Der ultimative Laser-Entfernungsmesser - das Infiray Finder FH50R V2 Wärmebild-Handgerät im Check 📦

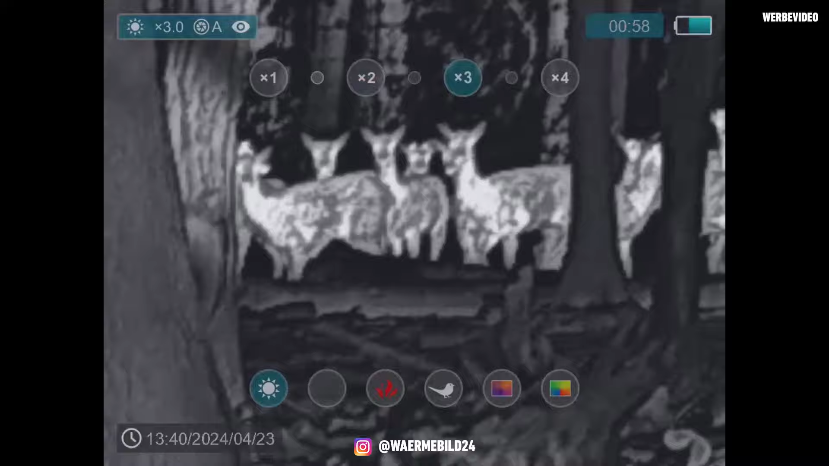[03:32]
Von daher, wie wir es kennen beim FH35, sehr gute Qualität. Wir haben wieder WLAN an Bord, haben internen Speicher, können wieder Foto, Videos aufnehmen.
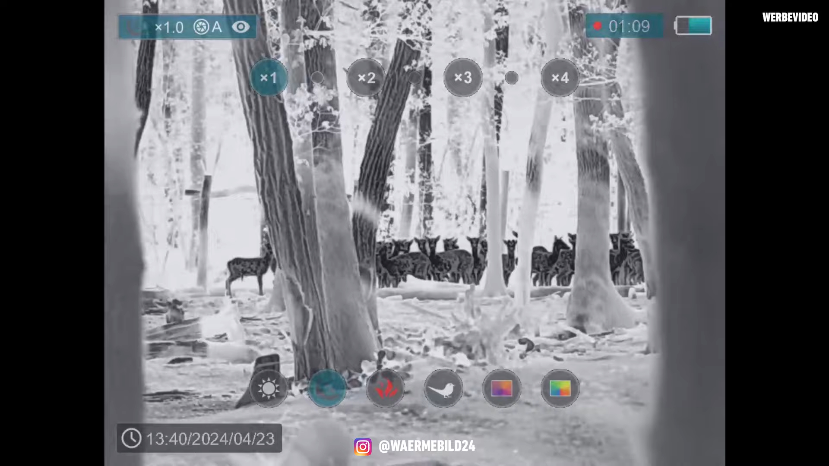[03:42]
Zoom-Stufe haben wir von 3 bis 12-fach. Also 3 ist die normale Grundvergrößerung, können bis 12-fach hochzoomen. Obwohl wir aber da sagen müssen, je höher der Zoom, desto schlechter wird da auch die Bildqualität.
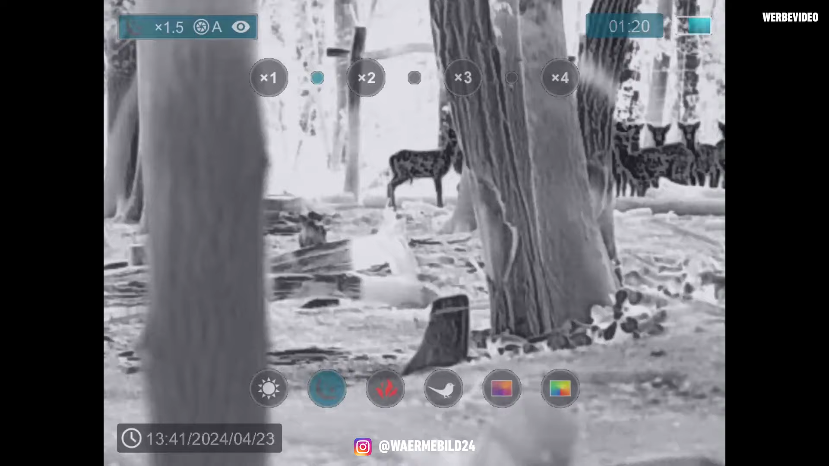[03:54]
Von der Größe ist es doch noch schön handlich und kompakt. Ich kriege es noch gut in der Tasche. Also das passt.